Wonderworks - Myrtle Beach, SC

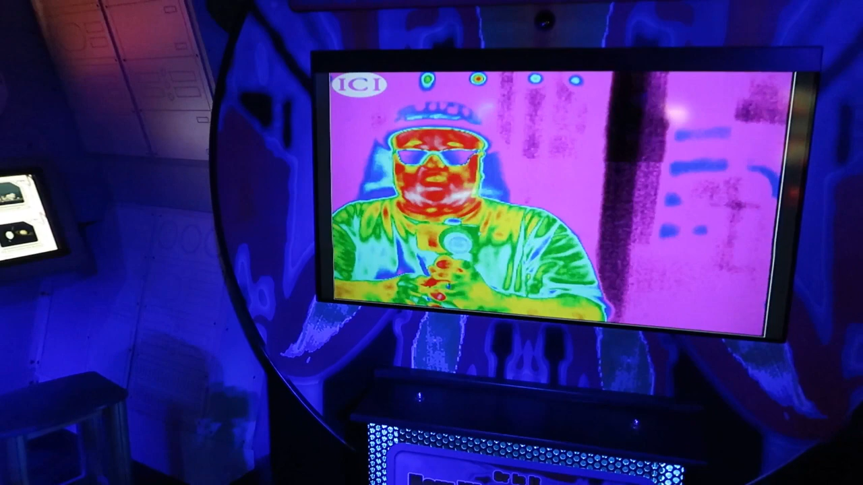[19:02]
It does appear that I appear to be riddled with heat. Look at my blotchy red face. It's horrible.
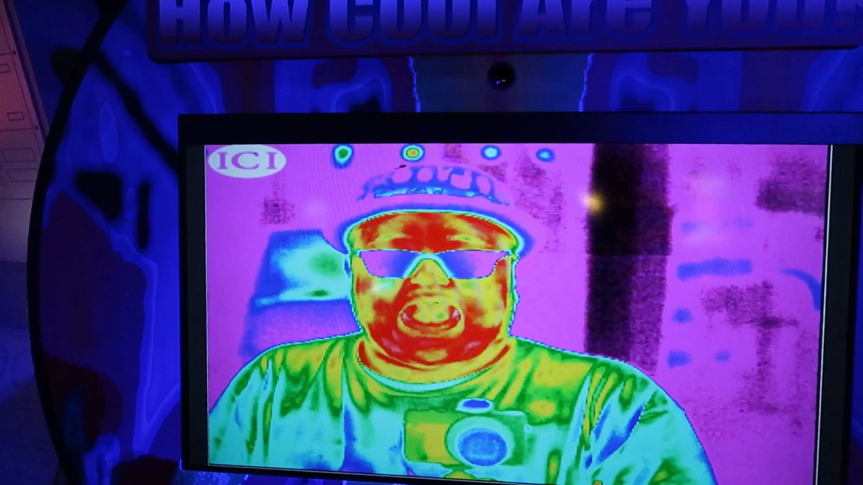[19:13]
I really don't like this color tone.